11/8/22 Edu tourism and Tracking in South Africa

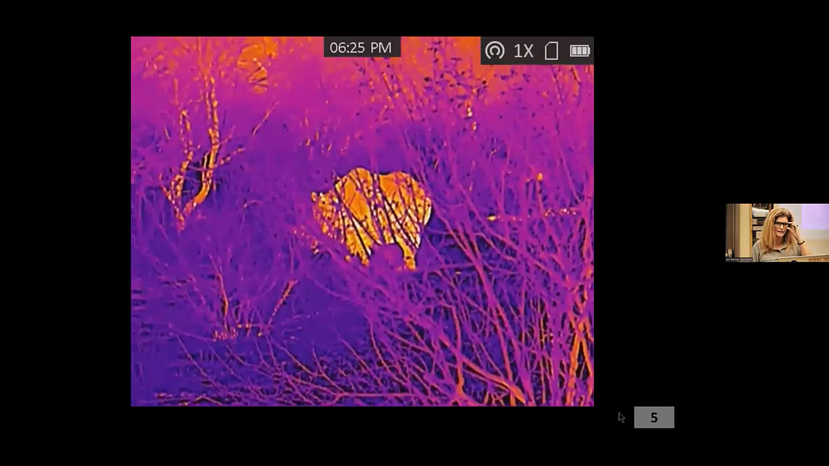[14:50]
This is a black rhinoceros. A cow and a calf. It's thermal imagery.
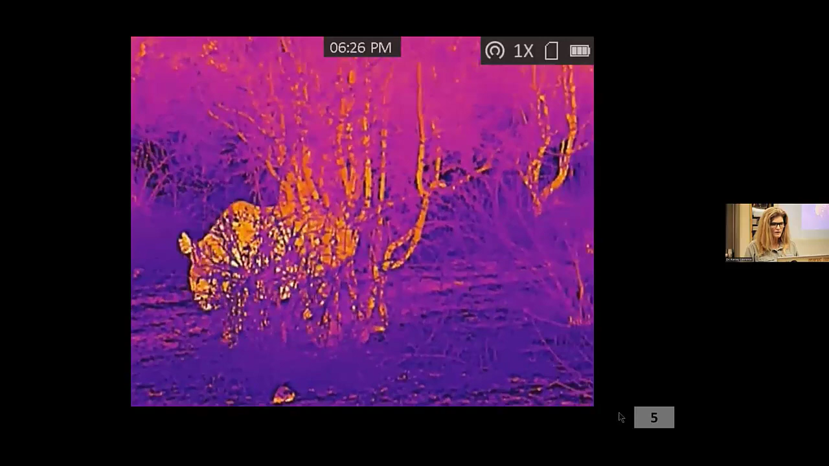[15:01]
They're hot buggers.
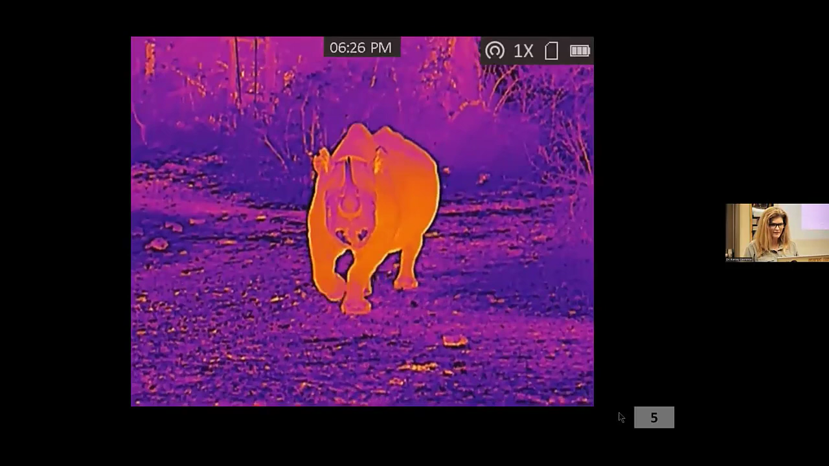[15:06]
Look at how dark it is around her nostrils and on the tip of her horn, the tips of her ears.
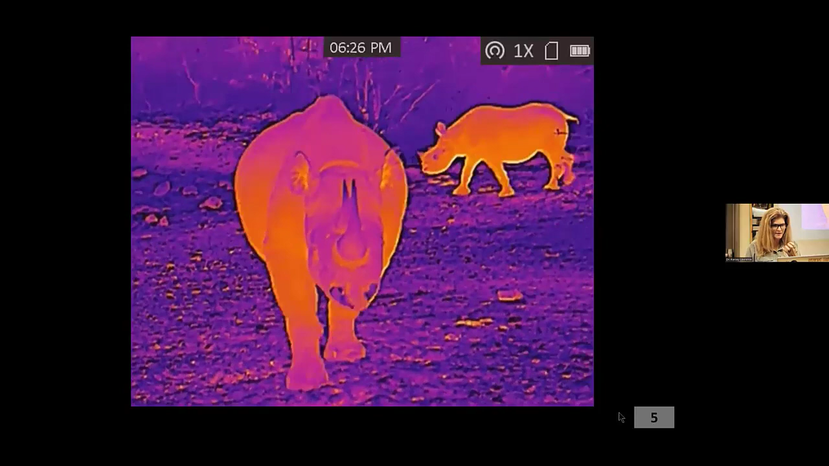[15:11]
The top of her back is a little bit cooler than the rest of her body.
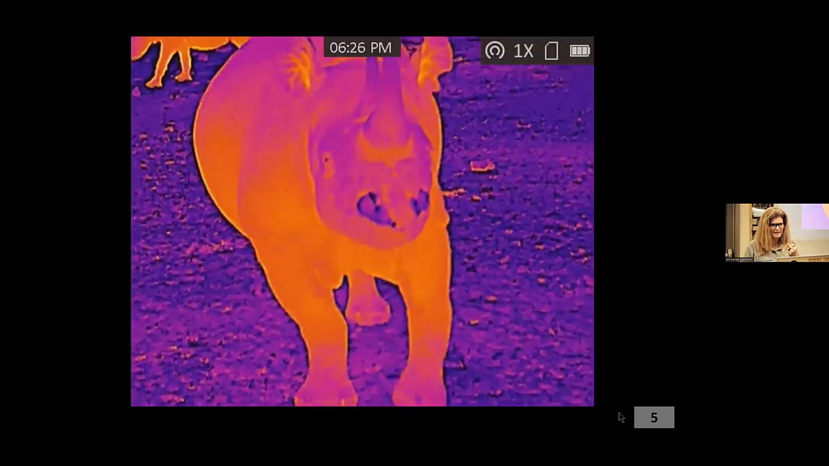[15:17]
And that's her calf following along behind her.